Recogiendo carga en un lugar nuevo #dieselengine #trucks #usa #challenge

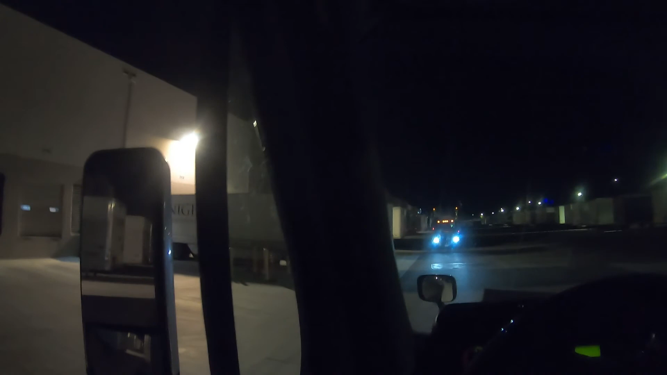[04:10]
Supuestamente me han dicho que la tiro esta vacía en cualquier puerta de la 54 para abajo, no sé. Oh, aquí está en la 54, yo creo que la 54 la puedo poner.